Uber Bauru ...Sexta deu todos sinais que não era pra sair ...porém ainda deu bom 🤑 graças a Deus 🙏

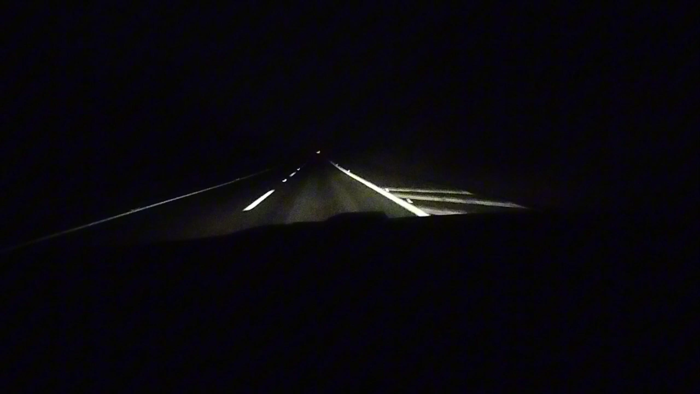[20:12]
Pra já ir 20, né? Aí o pessoal não volta 20. Porque o cara tá perto aqui, mamena. Mas eu falo. Não tem. Se você voltar lá pra levar o cara lá na casa. Dá 40. Tem que cobrar no mínimo 80. Assim, no mínimo. Aí, sem conto. Tá bem pago. Porque agora... Que sem conto. Tá bem pago. Entendi. Tem que ser sem conto. E 80 conto, cara. Não adianta querer cobrar. Ah, eu vou ser bonzinho. Aí, ó. Tô na estrada, cara. Entendeu? Então, aqui é uma... É nada. É uma cidadezinha.